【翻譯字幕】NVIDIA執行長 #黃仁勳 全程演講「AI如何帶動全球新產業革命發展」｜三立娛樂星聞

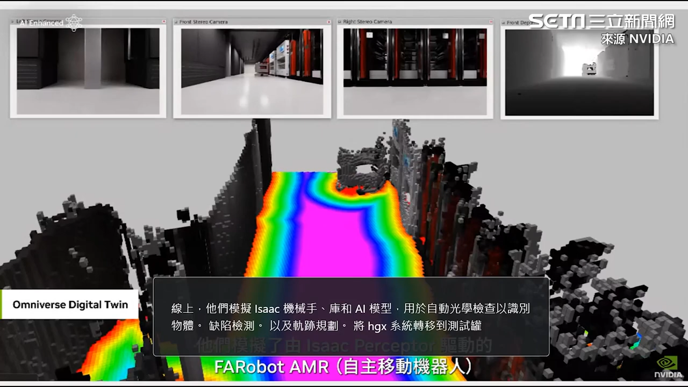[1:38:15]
they simulate Isaac perceptor-powered Ferrobot AMRs as they perceive and move
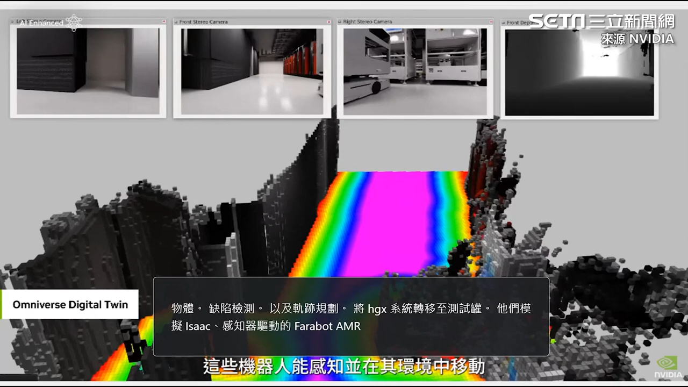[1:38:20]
about their environment with 3D mapping and reconstruction.